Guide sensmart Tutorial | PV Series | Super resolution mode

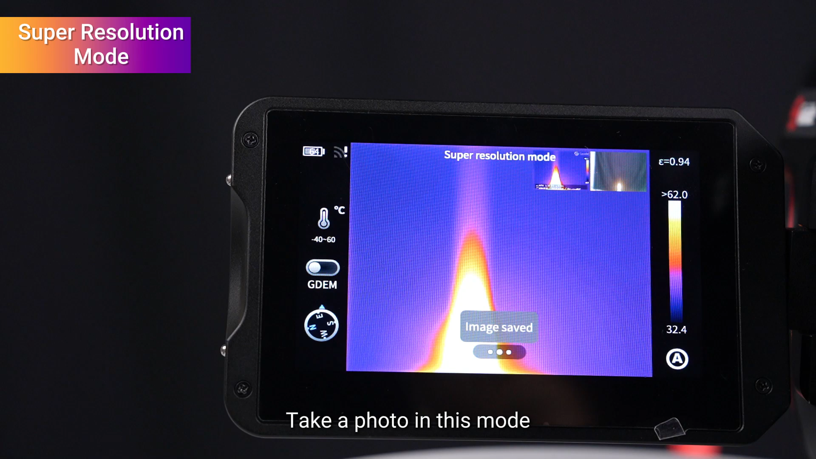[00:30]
mode save it enter the album interface find the picture we just took its name prefix is srr which means it is a picture taken
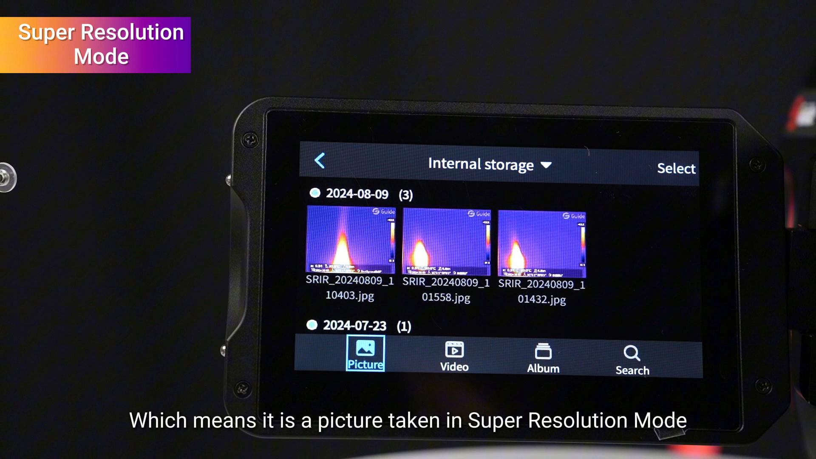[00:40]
in super resolution mode click on the picture
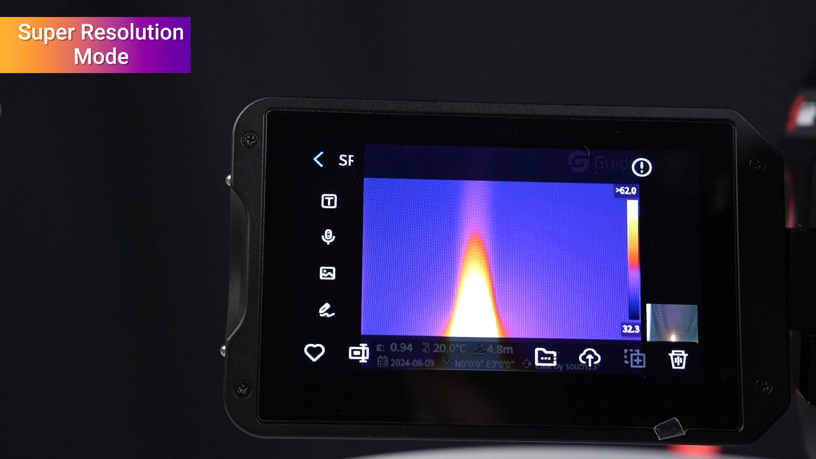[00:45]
view the details the resolution here is the